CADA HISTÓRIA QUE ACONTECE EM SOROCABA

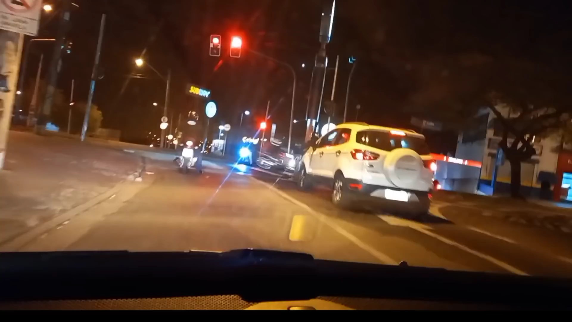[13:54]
Olha o motoboy fazendo aquele gato maroto nas entregas ali.